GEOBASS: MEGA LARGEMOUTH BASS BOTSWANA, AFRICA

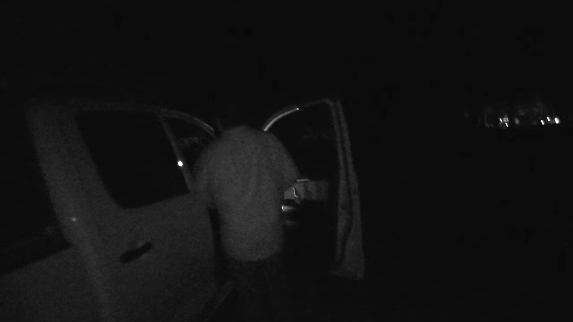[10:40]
And while you're setting stuff up, I can hear these noises in the background that are very low and growling.